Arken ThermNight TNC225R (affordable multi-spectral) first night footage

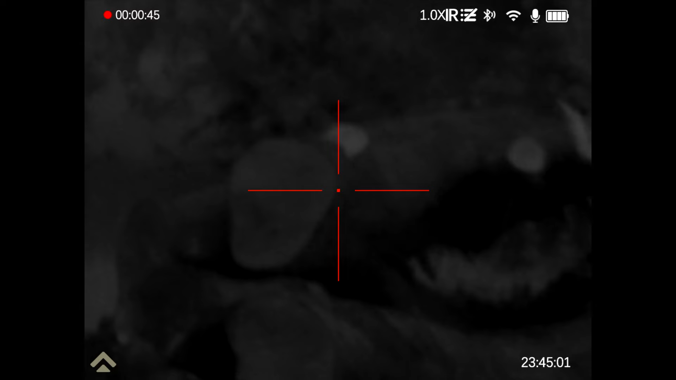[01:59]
a little bit of lag there,
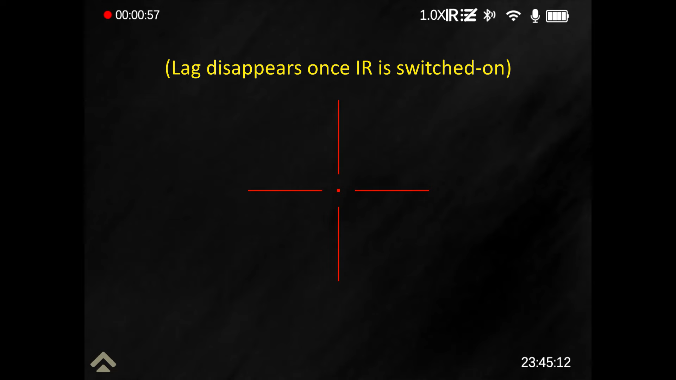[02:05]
right, okay,
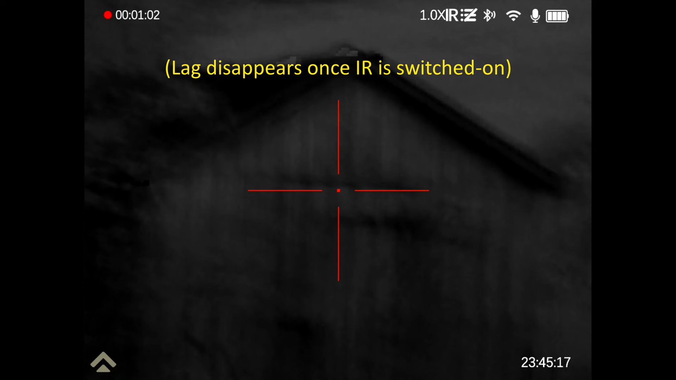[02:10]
so that's in the thermal, struggling to get it precisely focused, but this is in night vision mode with no IR,
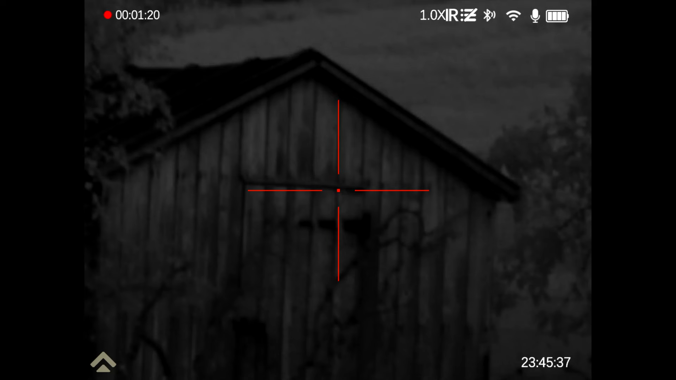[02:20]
but the other thing I want to demonstrate to you is day or night mode, you can fill the screen, this is filling the screen with night vision, press one button, and that's filling the screen with the thermal,
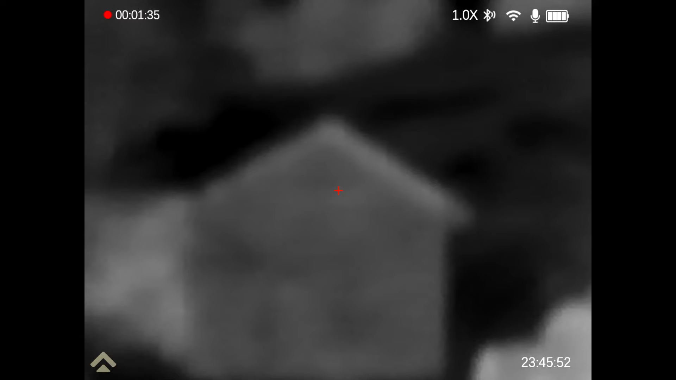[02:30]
different objective lens, so let's just refocus, there we go,
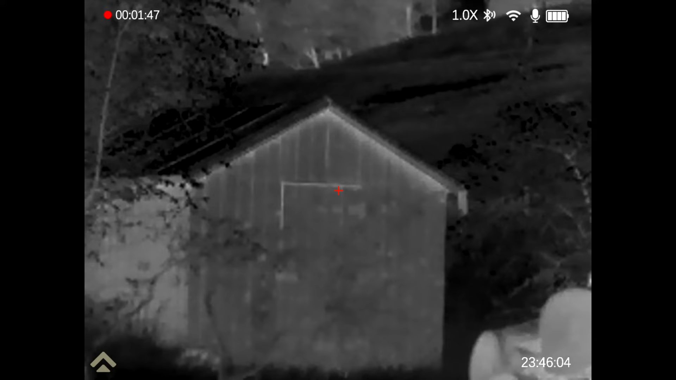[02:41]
so that's the shed at about 36, 37 meters with the thermal, there's something up there in the distance,
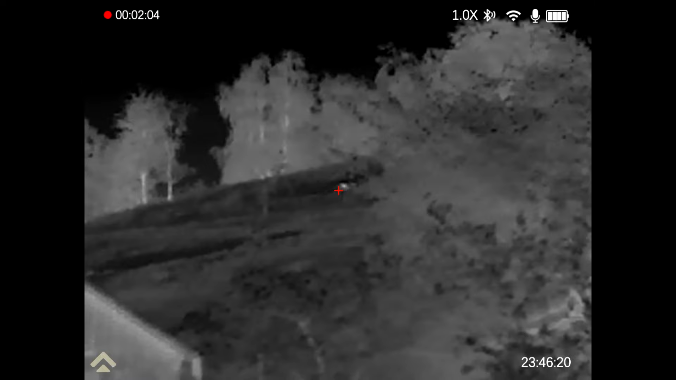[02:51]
well that's quite a few hundred meters away, let's just arrange it, 318 meters to whatever that is,
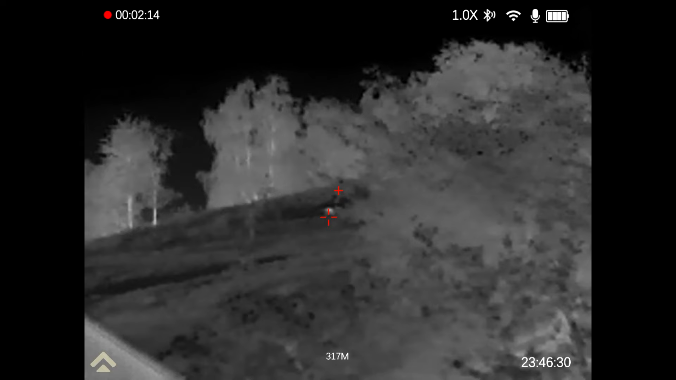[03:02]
it's probably a sheep, and of course, in thermal mode, if I highlight the pip, I'll only press the right hand button, and then the pip has given me a night vision view, but if I put the main window back into night vision,
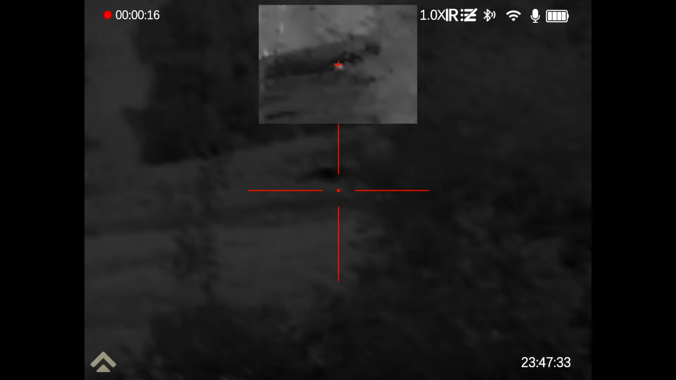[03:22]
and use the left hand button, there we go, IR, ah,
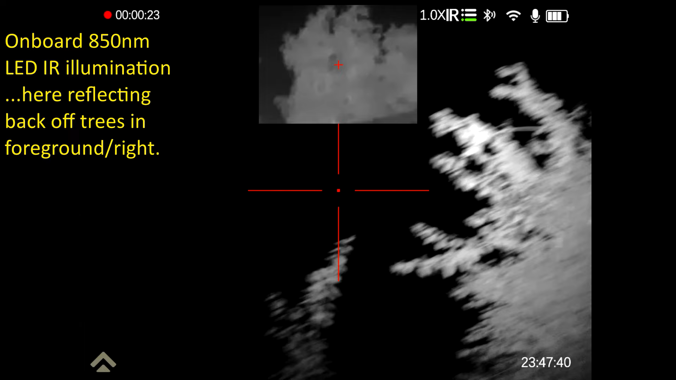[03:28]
that object, I can't focus the IR on it, because that object,
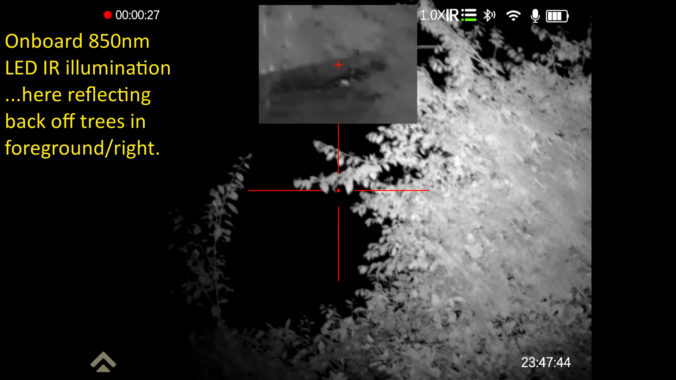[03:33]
as you can see there, is just beyond those leaves, so the thermal image can see the object, but the IR is reflecting back off the leaves, fair enough.
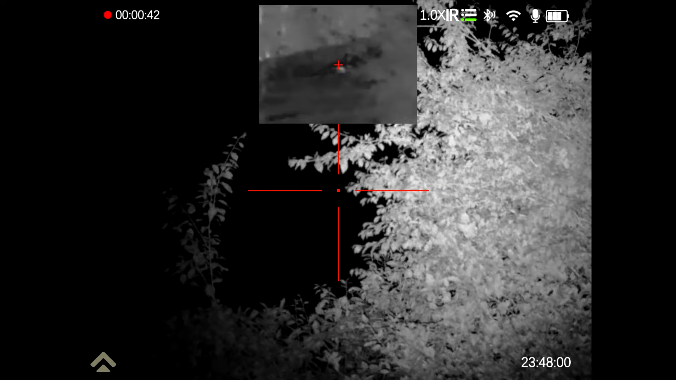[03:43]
You can have the main display as digital, so day or night, or thermal,
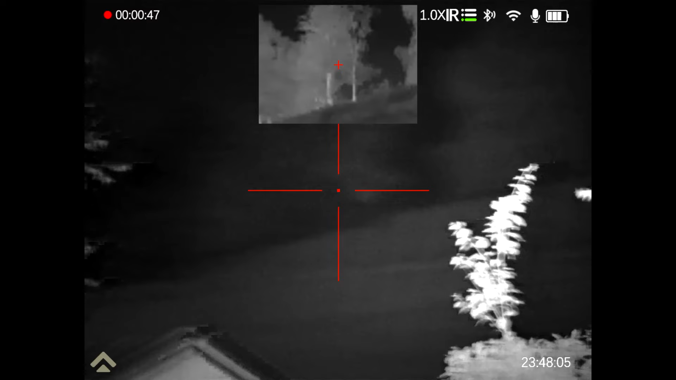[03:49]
and you can have the pip enabled or not, and if the main view is digital, the pip will be thermal, and vice versa.
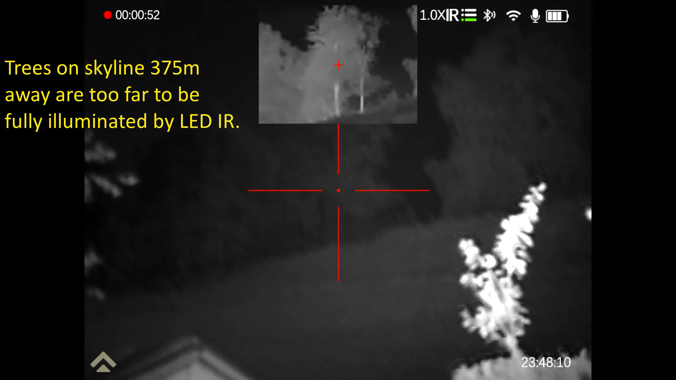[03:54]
Move away from the leaves, and I can see, better see those distant trees,
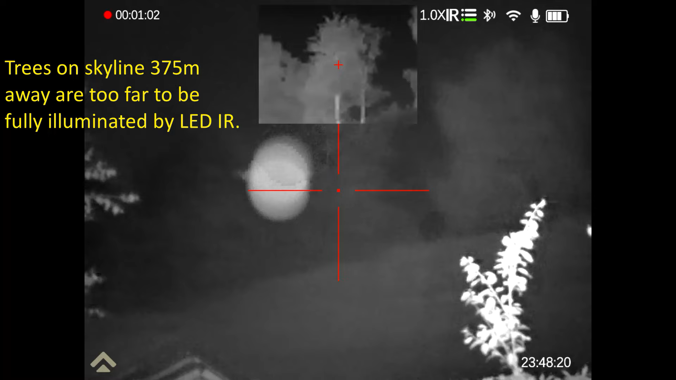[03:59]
this is obviously the pre-production prototype,
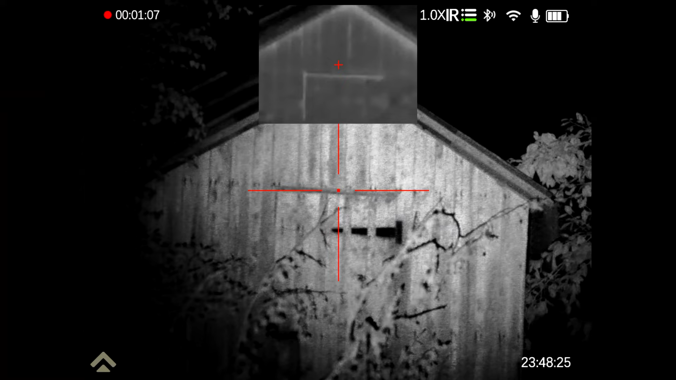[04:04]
so it's not going to be a full-on high-end thermal scope,
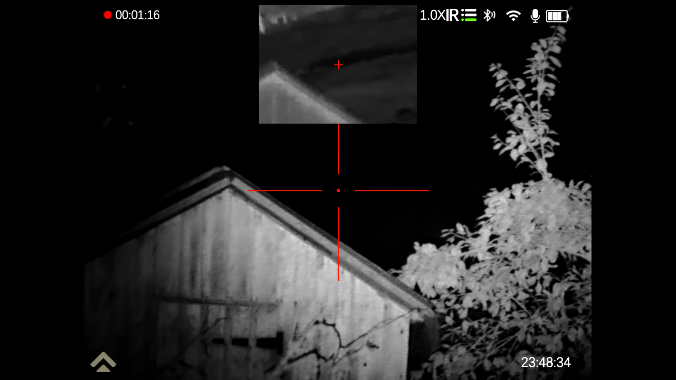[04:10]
and it's not going to be the highest detail of a day and night scope, but it's got both, and for air gunners, and for rimfire users, this should be awesome.
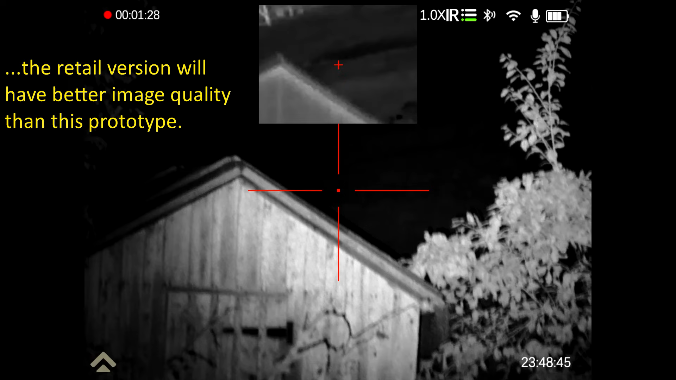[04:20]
So if I just flip this, one button on the side, and yep,
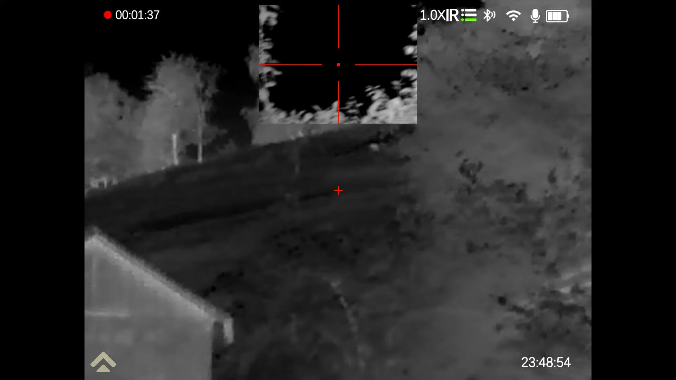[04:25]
there's still something up there, I assume that's a sheep,
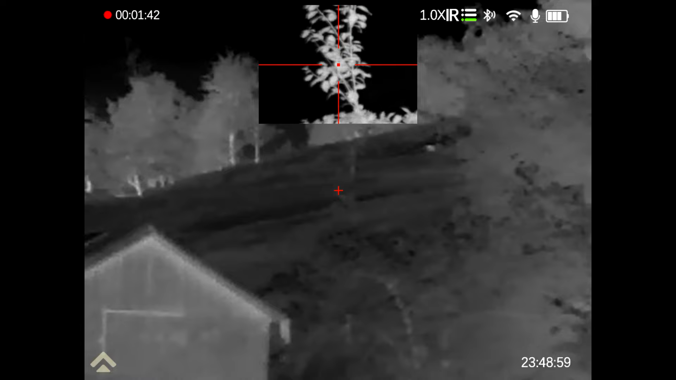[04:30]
but if I come down to ground, so to speak,
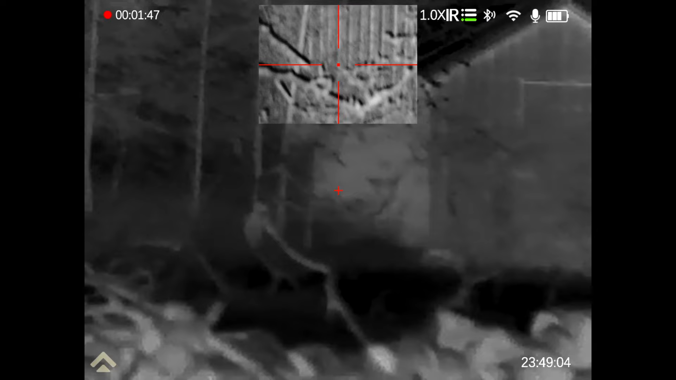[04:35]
focus the thermal a bit closer to home, shall we say,
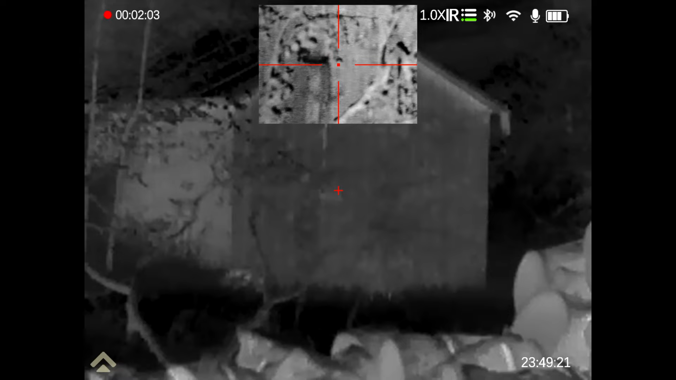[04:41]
that's the thermal focused on that shed, and this is a tripod-mounted scope,